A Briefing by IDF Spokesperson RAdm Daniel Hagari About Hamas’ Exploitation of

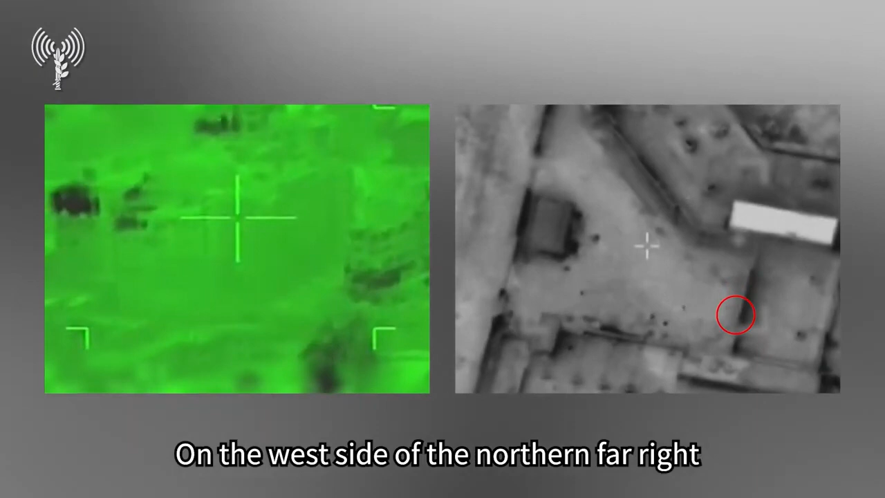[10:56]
You will see Hamas terrorists firing at the IDF soldiers from the inside of the hospital,